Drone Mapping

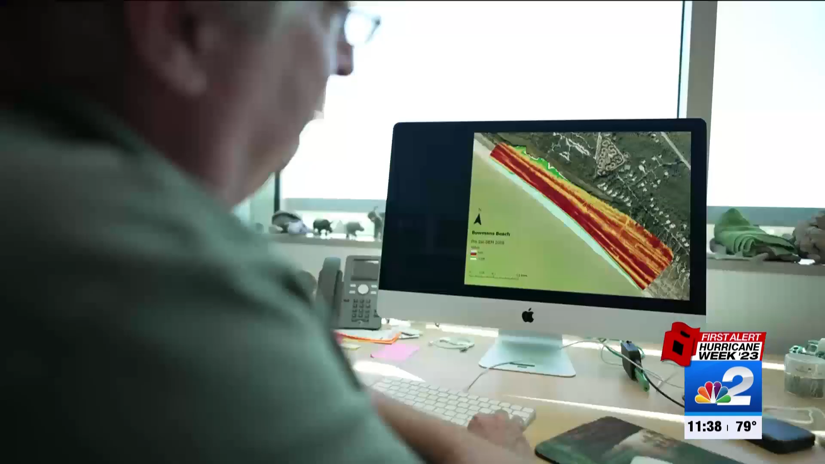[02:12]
Dunes on the coast are key. The pre and post LIDAR looks no different.